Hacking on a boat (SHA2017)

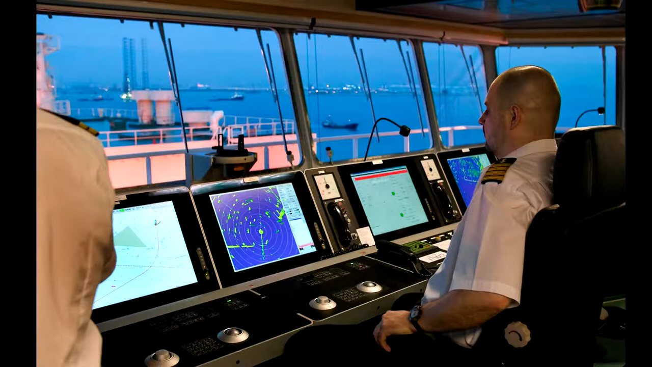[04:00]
and this is a picture of the Marine Control Center in Denhalder, where they track all the ships. You can see a radar screen just on this screen,